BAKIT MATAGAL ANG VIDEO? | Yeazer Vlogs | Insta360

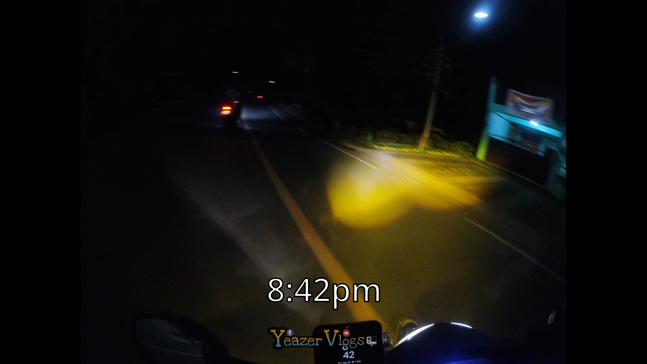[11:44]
So, natapos na naman ang klase natin ng gabi, mga sir. So, it's 8:42 PM na. So, pauwi na naman kami ng aming mga bahay-bahay. So,
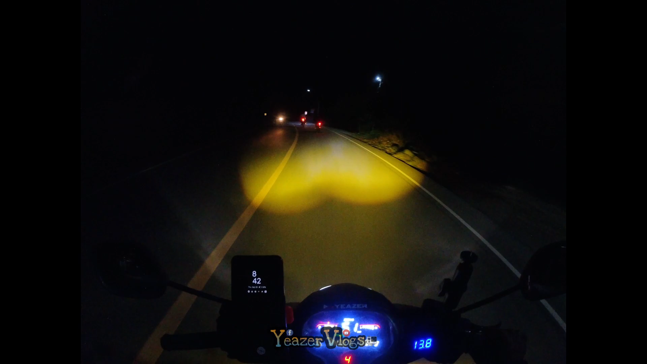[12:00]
dahil nag-discussion, so, umabot ng 8. So, ang pasok ko kasi is 5 to 7, and 7 to 9. So, ayun, nag-discuss. So, inabot na kami ng ganito oras.
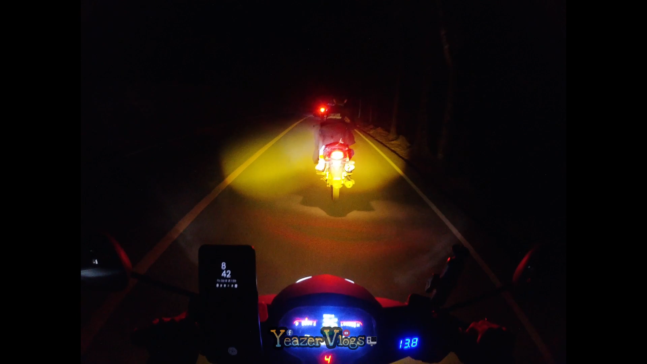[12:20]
So, kasama ko si student leader. Student leader Daniel Martin. Ayan na, nasa unahan ko.
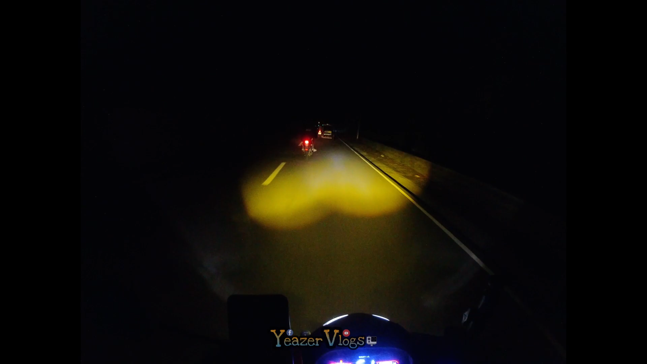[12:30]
So, baka maaga ako magtapos dito. Kahit nasa karsada pa ako, baka mag-end na ako ng vlog ko. Kasi nakikita ko dito sa storage ko is 10 minutes. So, 10 minutes lang siguro ako magsasalita. After nun, wala na. O, 9 minutes na lang. Tapos na 1 minute. So, yung discussion namin is nagiging basta, ano siya, equation.
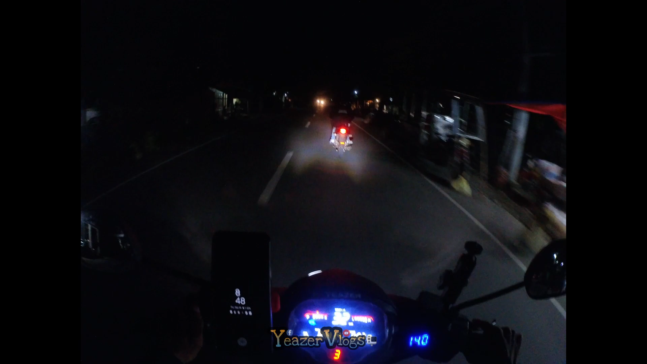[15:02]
Five minutes na lang, wawala na yung aking video. Oo, oh, laki ng sasakyan yan. Ha?